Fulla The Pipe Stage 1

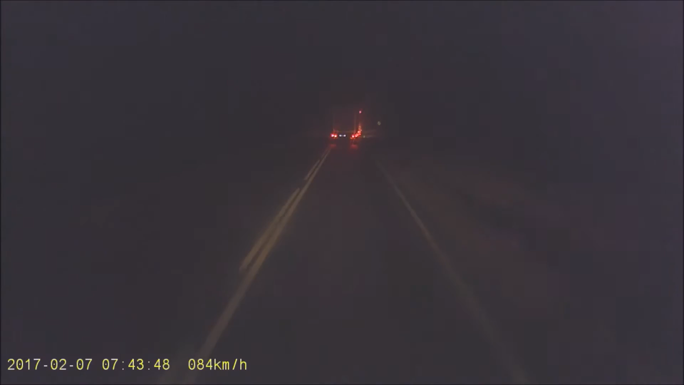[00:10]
100 down the middle, 1 right over small crest, into past host 1 right long, past host 1 right long, bumpy 2 left tightens, don't cut 1 right long, 80 down the middle, double caution 2 left don't cut, bumpy 100 down the middle, the chevron with the turn square left in the bottom of the hill, 100. 100. Square left. Square left, yeah.
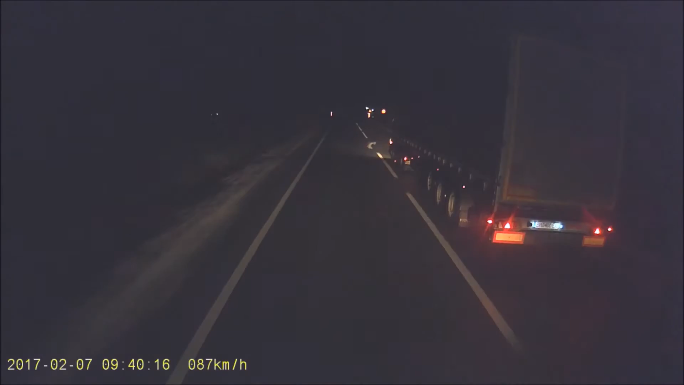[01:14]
Just drive it quicker. One right, 60. One left long, 200 up the middle. Three right over small crest. Three right over small crest, 40, one right over small crest. Man, you fucker, get out of the way.
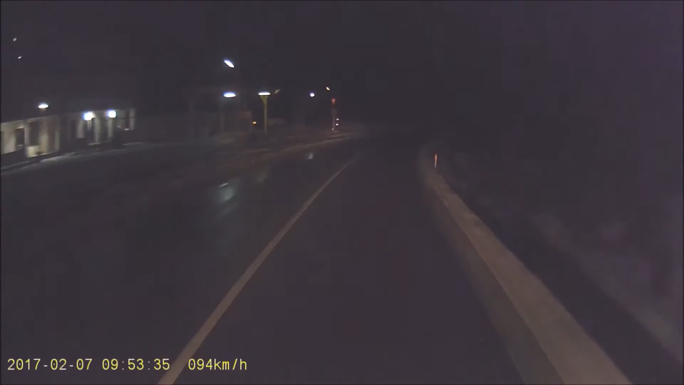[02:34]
Fucking fuck. With a fucking one left long, tighten the 60. One right into caution over crest. 4 left long into caution. 6 right into 3 left. 6 right into 3 left. 6 right to left. Well, the fuck over! 300! Do a junction. Get out of the fucking way.